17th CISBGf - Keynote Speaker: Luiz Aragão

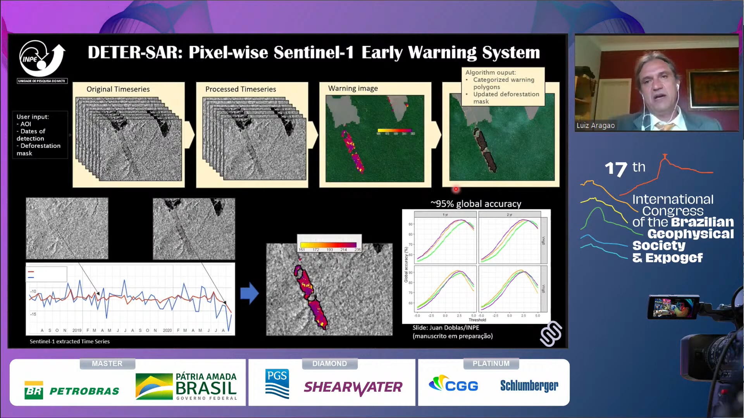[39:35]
deforestation in the DETER project to overcome the problem of clouds.
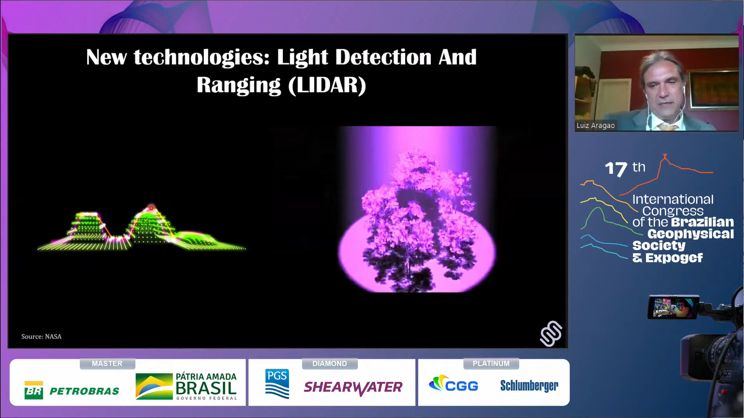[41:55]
So you can build the canopy top and the ground and you can estimate the height of the objects.